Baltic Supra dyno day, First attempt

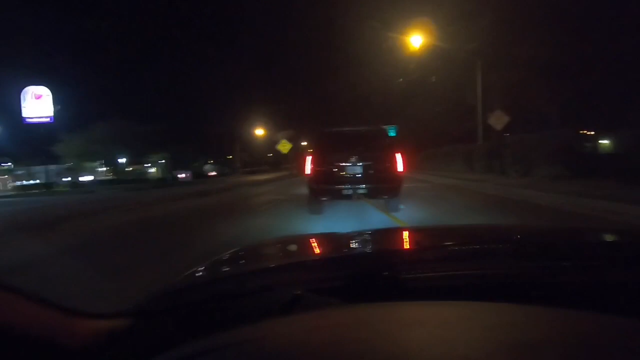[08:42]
The last thing I need now is to stick my intercooler through the back of that Escalade. All right, 1 second. I can't even see the light. Oh, that bitch is red.